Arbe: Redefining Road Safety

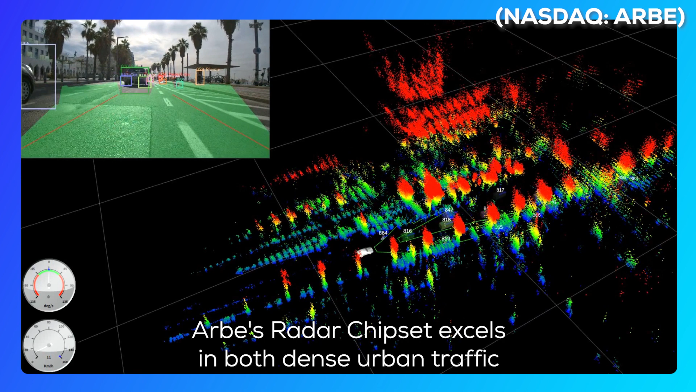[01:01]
Arbez Radar Chipset excels in both dense urban traffic and when enabling autopilots on the highway.